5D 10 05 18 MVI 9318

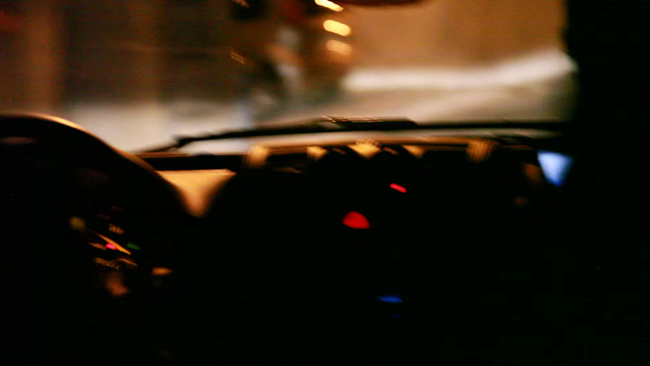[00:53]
How you can't possibly be saying places in this dark? Yeah, I mean, it's totally dark.